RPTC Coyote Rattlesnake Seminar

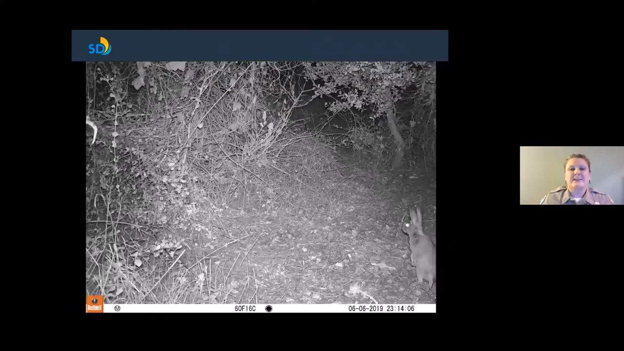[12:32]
This is a fun wildlife camera we had in Penasquitos. You'll notice a rabbit. Coyotes enjoy eating rabbits. That's on their on their accepted food list. Now, this is just a fun. This same area, this is a doctored photo, but I just want to show this. The same area, a coyote appeared. Notice the timestamp. 24 seconds later, that coyote showed up.